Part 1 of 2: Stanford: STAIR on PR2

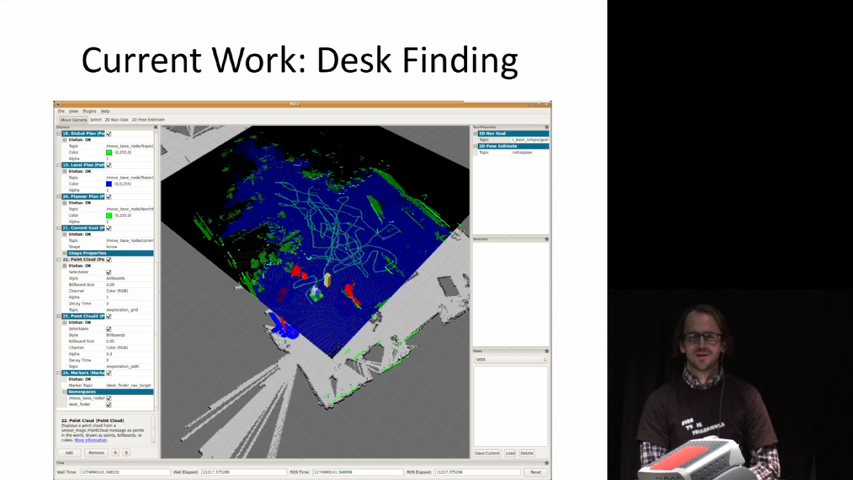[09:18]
by having the robot round by your table this morning but I was writing a kind of wandering application you can see the the kind of nonsense path the robot was doing there as it was trying to look around this morning here in this that map is of this of this tent